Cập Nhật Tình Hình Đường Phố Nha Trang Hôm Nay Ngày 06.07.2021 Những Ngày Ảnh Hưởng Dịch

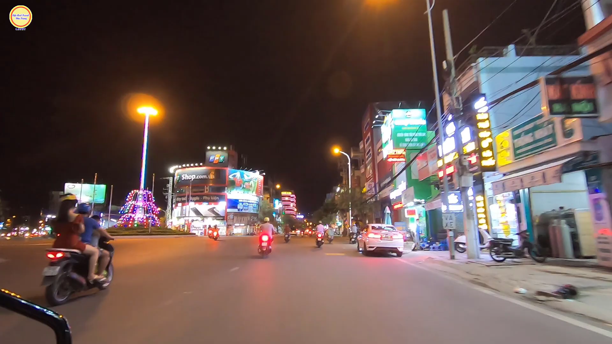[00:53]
Thì ngay vòng xoay Mã Vòng này là giao nhau giữa các con đường như là đường Thống Nhất, đường Gia Xin, đường Thái Nguyên và Lê Hồng Phong, 23 tháng 10.
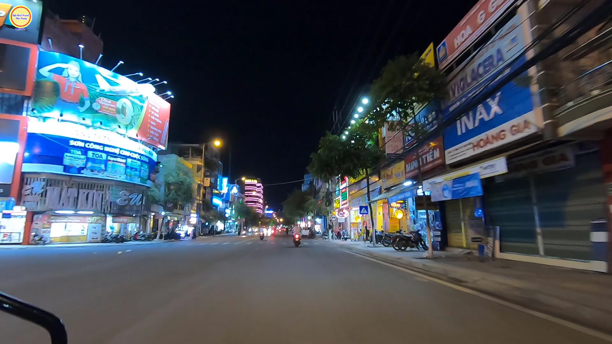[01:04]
Rồi bây giờ mời quý vị các bạn cùng đi trên con đường Thái Nguyên, con đường Hàng Me khi xưa. Hướng này của đường Thái Nguyên đi thẳng sẽ đến giao nhau với vòng xoay ngã 6. Và vị trí này là ga Nha Trang bên mé tay phải, và đối diện với ga đó là công viên 23 tháng 10. Khi xưa đó là công viên Võ Văn Ký vậy.
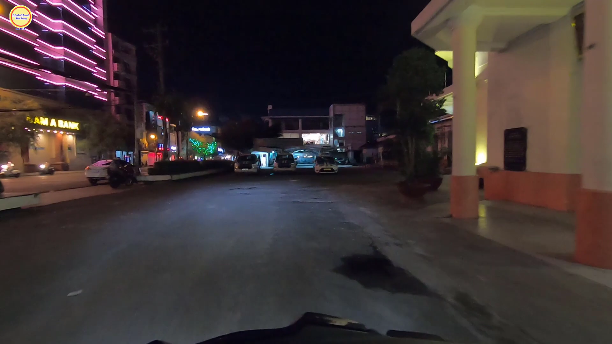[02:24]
Đang sửa sang trong thời điểm này đang
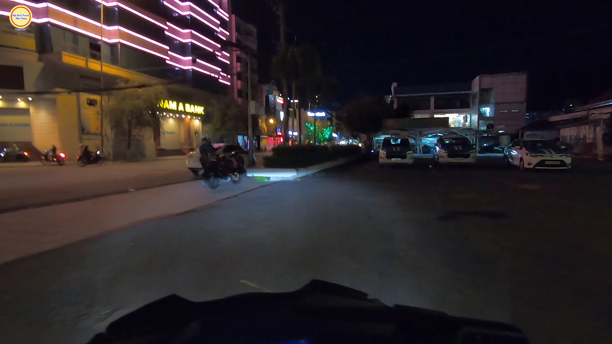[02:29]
vắng khách cho nên ga cũng đang sửa sang lại.
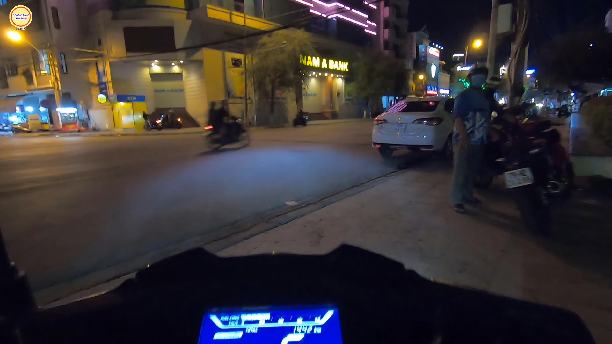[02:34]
Mời quý vị các bạn cùng đi tiếp trên con đường Thái Nguyên, đại lộ Gia Long khi xưa. Hai bên con đường đoạn này rất là nhiều những cây me cổ thụ, gốc rất là to đấy này, có những cái gốc rất là to.
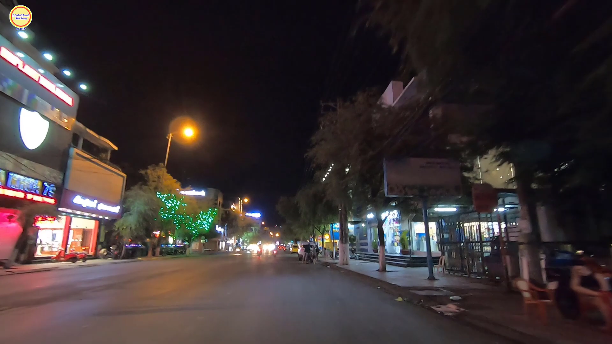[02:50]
Và đoạn này là gần nhà sách Phương Nam nè, gần quán cà phê Ho Nắng ngay góc đường Bà Triệu và đường Thái Nguyên. Đối diện đó là đối diện của quán cà phê Ho Nắng đó là điện máy xanh đó quý vị.
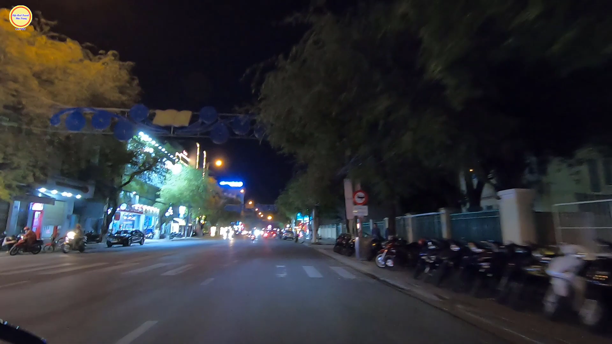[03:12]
Thì tình hình lên vô thấy thì trên con đường này cũng có một số quán cà phê vẫn mở cửa và ăn uống thì người ta cũng đang bán mang đi, nhưng mà đường phố thì có vẻ xe vắng hơn quý vị ơi, xe cộ có vẻ vắng hơn, người dân cũng hạn chế ra đường.
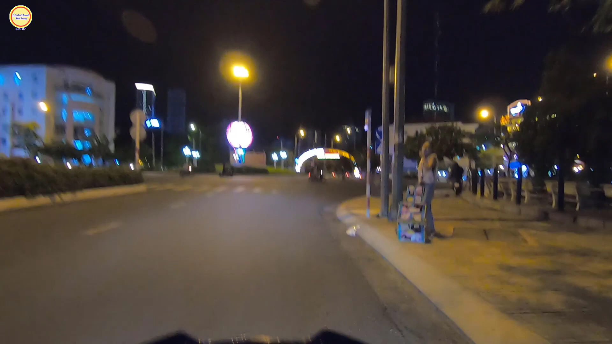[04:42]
Và đây là vòng xoay ngã 6. Đây là những hình ảnh của vòng xoay ngã 6 về đây. Có vẻ đèn cũng rất là tối tăm. Thì vòng xoay ngã 6 này nó giao nhau giữa các con đường như là Nguyễn Trãi nè, Lê Thánh Tôn nè, đường Lý Tự Trọng nè, đường Lý Thánh Tôn,
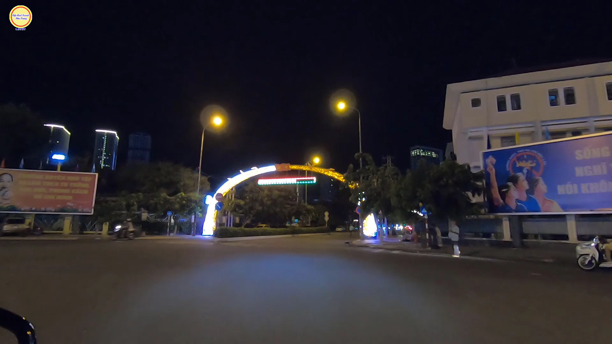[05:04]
đường Lê Thành Phương và đường Thái Nguyên. Lý Tự Trọng khi xưa là Bá Đa Lộc, đường Nguyễn Chánh, đường Lê Thành Phương khi xưa là đường Nhà Thơ, rồi
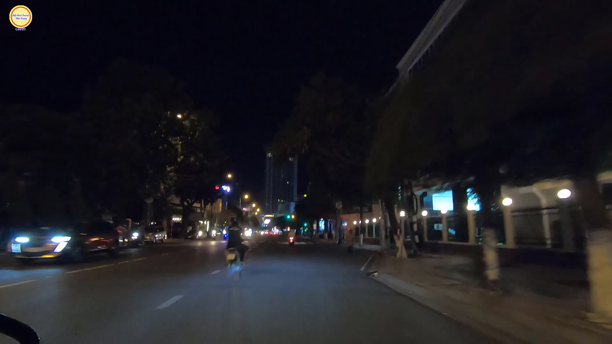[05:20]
đường Thái Nguyên khi xưa là đại lộ Gia Long, hiện tại thì khi xưa là đường Phước Hải. Dạ. Dạ, và đây là những hình ảnh của đường Lê Thánh Tôn, khá là tối tăm quý vị ơi, đường cũng rất là vắng. Giờ này mới có 8 giờ thôi nhưng mà rất là vắng.
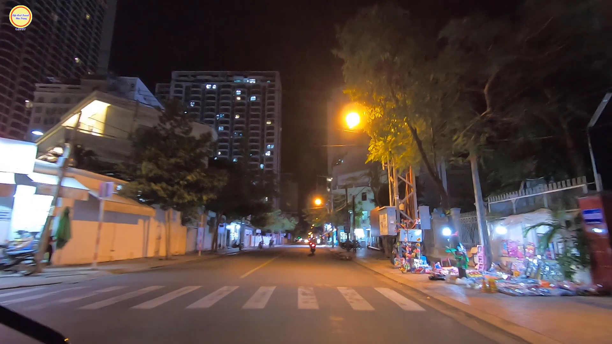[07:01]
Và đây là những hình ảnh của đường Tô Hiến Thành. Thì con đường Tô Hiến Thành này lúc trước du lịch mà còn đông đúc thì con đường này cũng khá là vui nhộn, nó cũng không có thua kém gì con đường khu phố Tây như là đường Nguyễn Thiện Thuật.
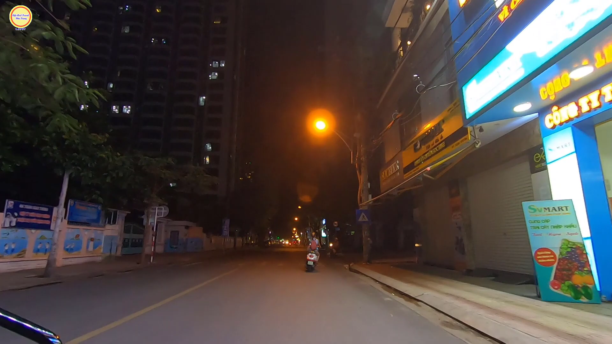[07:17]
Và ngay góc này là Lê Quý Đôn giao nhau với đường Tô Hiến Thành, quý vị rẽ phải sẽ đi vào con đường Lê Quý Đôn,
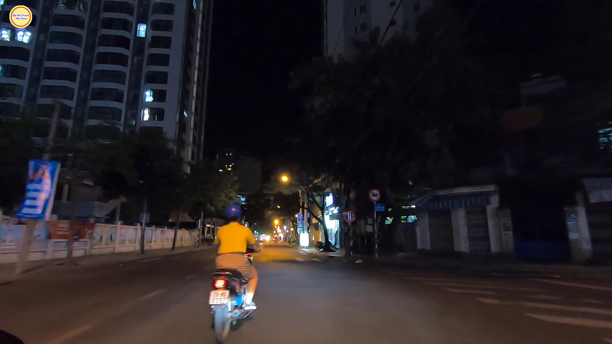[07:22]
và cũng có thể đi ra Bùi Thị Xuân và ra ngay là chỗ ngã ba đường Bùi Thị Xuân và đường Lê Thánh Tôn trở lại được.
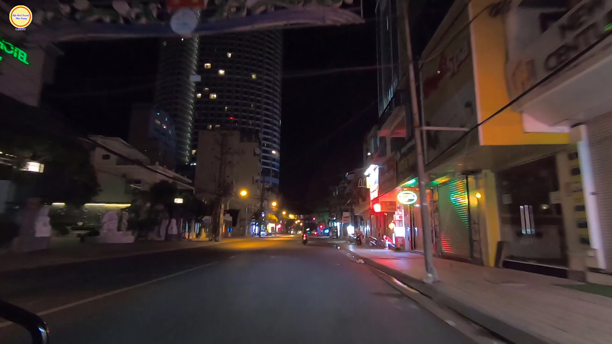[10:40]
Nguyễn Thiện Thục khi xưa nó là đường Nguyễn Hòa quý vị, đường Lê Văn Diệp. Nguyễn Thiện Thục là một trong những con đường mệnh danh khu phố Tây, nhưng những ngày này nó cũng rất là vắng, một số cửa hàng cũng đóng cửa hết rồi. Số cái cửa hàng cũng rao bán cũng như là cho thuê lại các cái mặt bằng, giờ không kinh doanh được quý vị ơi, đóng cửa và trả mặt bằng thôi.
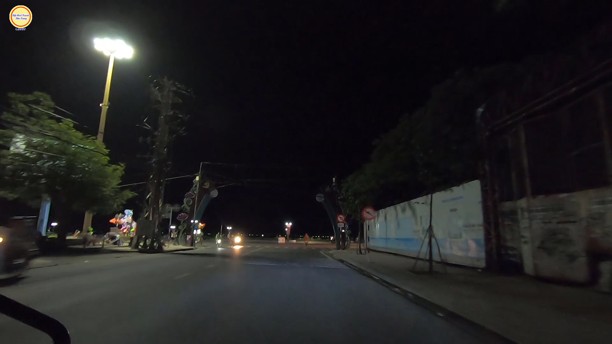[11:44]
Dạ, trước màn hình của chú anh chị các bạn đó là con đường Trần Phú ngày nay, đại lộ Duy Tân khi xưa, con đường biển rất là đẹp,
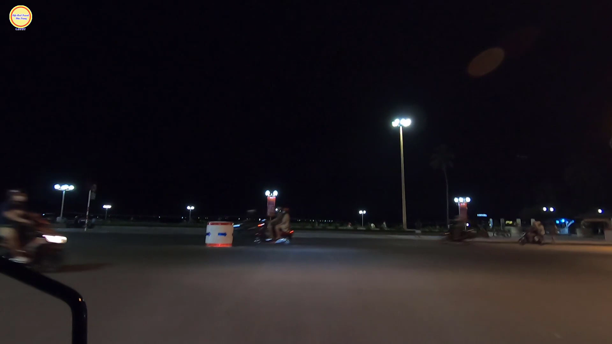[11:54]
giao nhau với đường Nguyễn Thị Minh Khai. Và đây là những hình ảnh của quảng trường về đêm.
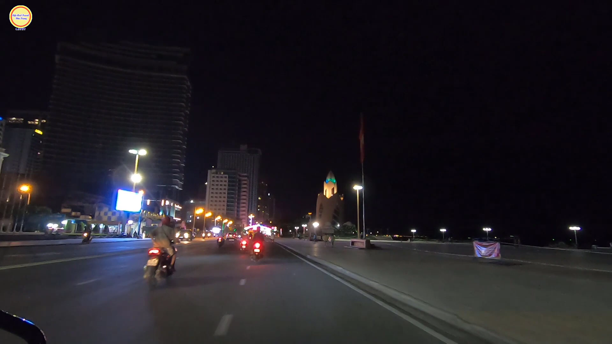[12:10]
Quảng trường cũng thấy có một số người dạo ở khu vực này tập thể dục về đêm, nhưng mà rất là ít, rất là vắng quý vị.
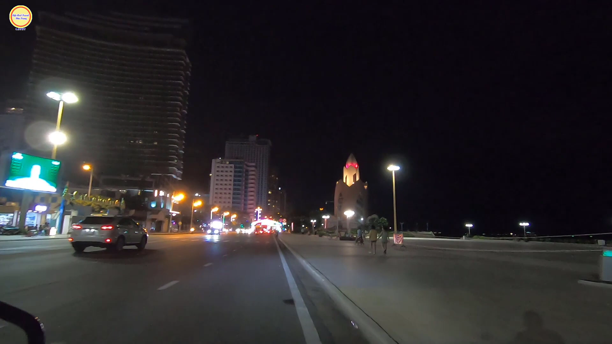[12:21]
Người dân cũng ý thức được cũng như là hạn chế đi ra đường và hạn chế tụ tập đông người. Các cái loa phát thanh ở khu vực này cũng liên tục thông báo.
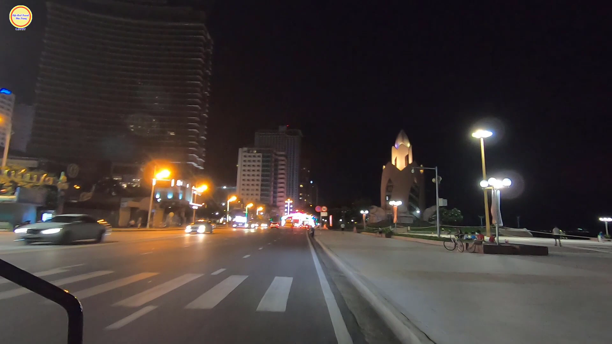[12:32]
Đối diện quảng trường này là chợ đêm, chợ đêm thì đóng cửa lâu nay rồi. Tháp Trầm Hương về đêm lên đèn cũng rất là đẹp, màu sắc rất là nổi bật.
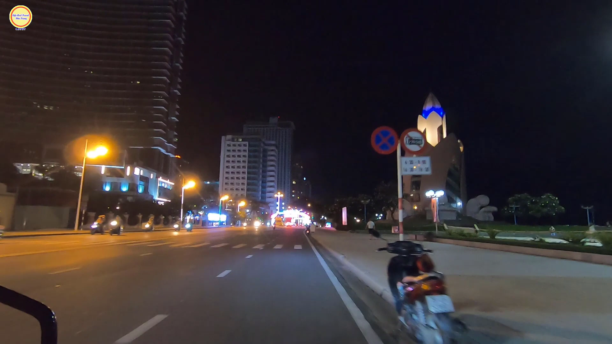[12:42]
Nhà Lavo đang đi trên con đường Trần Phú, đại lộ Duy Tân khi xưa này quý vị. Hướng này nếu đi thẳng thì quý vị sẽ đến cầu Trần Phú và qua bên kia sẽ là đường Phạm Văn Đông. Khá là vắng. Kính thưa quý vị các bạn, thì do ảnh hưởng dịch Covid-19 cũng đang rất phức tạp, thì ở Nha Trang các khu vực đang bị cách ly và phong tỏa, đó là khu vực Hòn Rớ và rồi các tổ dân phố 5,